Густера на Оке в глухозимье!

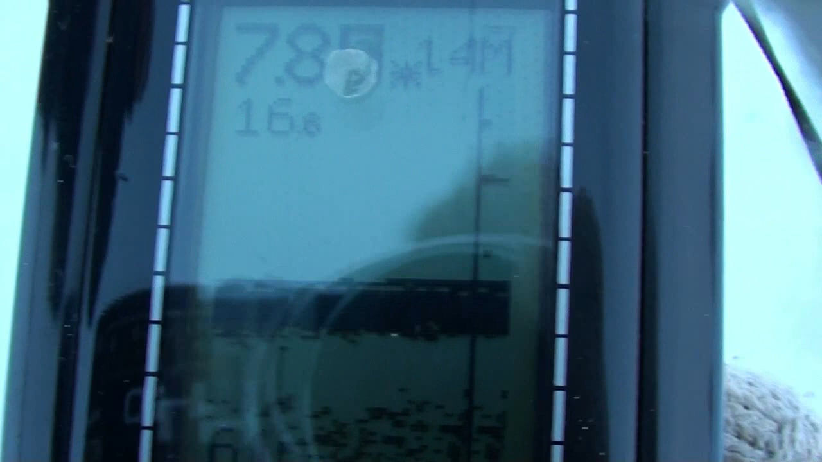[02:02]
Никаких рыб не видно Будем искать
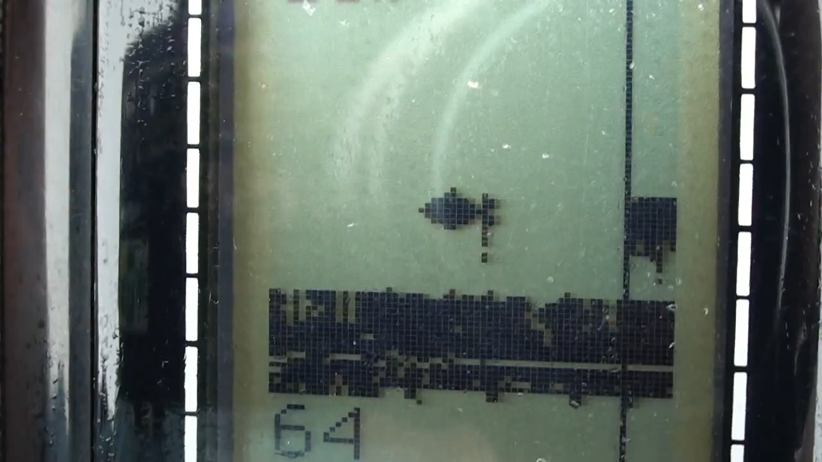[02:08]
Ну, вот вроде как рыбку-то показывает
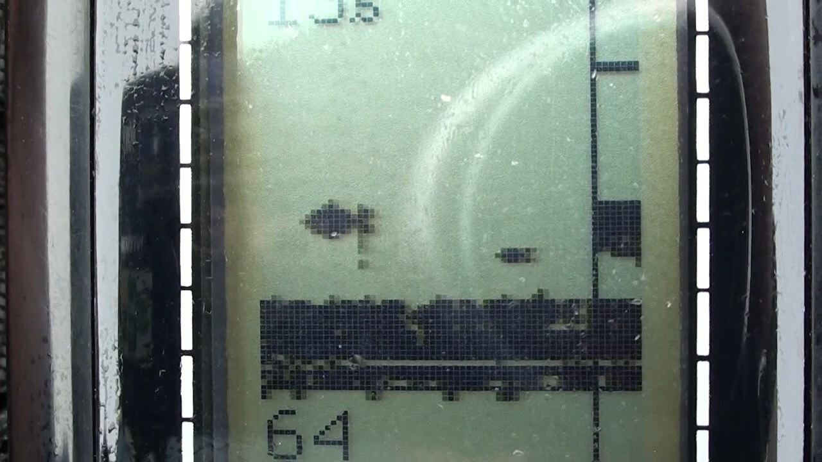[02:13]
Вроде что-то там проскакивает И на дне что-то есть
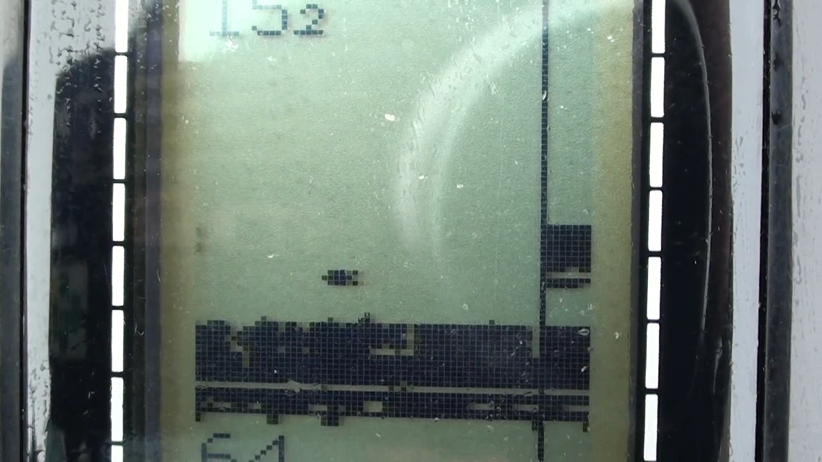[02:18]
И здесь проскакивает Но рыба не берет